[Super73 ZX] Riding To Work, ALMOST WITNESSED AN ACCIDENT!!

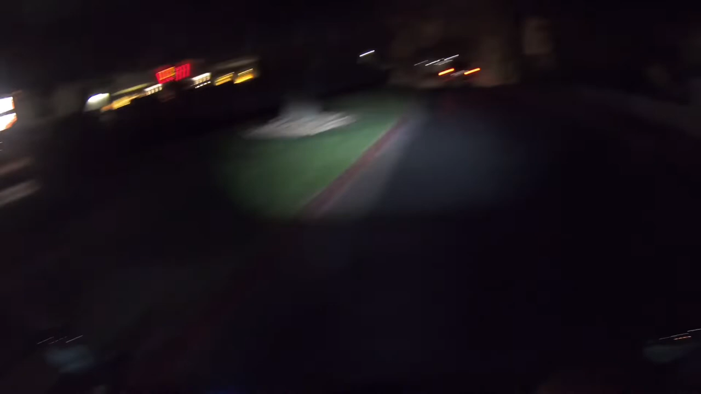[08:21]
somebody was in a rush a lot of a lot of shit happens in the span of uh a few seconds
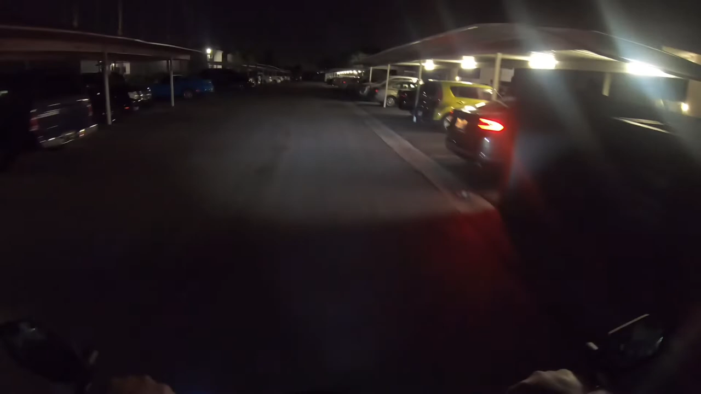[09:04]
where you're just like all groggy and shit like it was not it everybody's out tonight what's happening is there something i'm missing everybody everybody's active tonight what's what's happening but yeah i wanted to go out